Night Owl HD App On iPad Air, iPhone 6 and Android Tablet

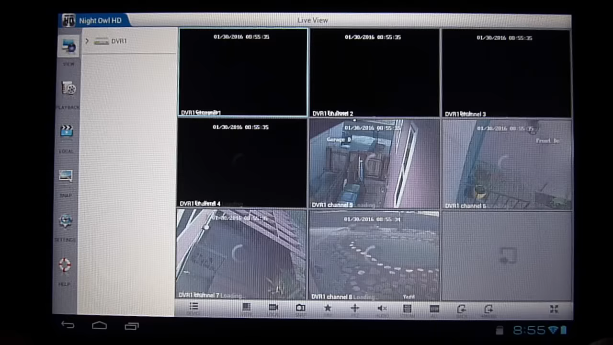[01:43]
So now I have 4 channels out of 8 that I hooked up. So I put from 5 to 8 instead of 1 to 4 because it's old and the 1 to 4 seems not working very well. So let's view it. So you can view 4. At a time, right? And then we go to the next one.
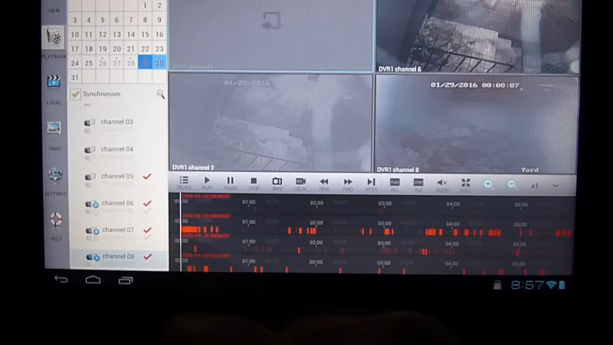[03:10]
So we can move this one all the way. So you can move this. See?
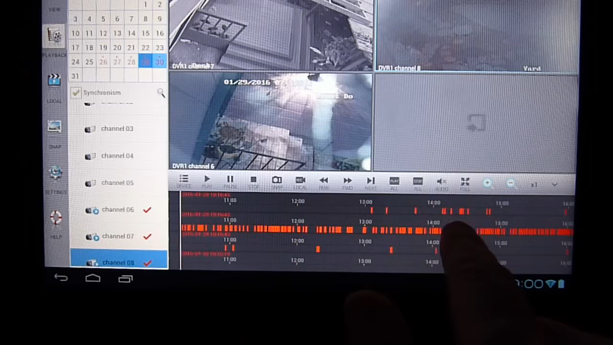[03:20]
The HD actually is very good.
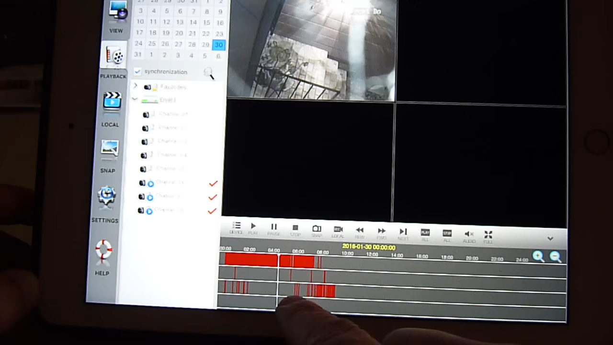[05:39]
Android, you can slide the whole timeline, but this one you slide the cursor. So play all. There you go.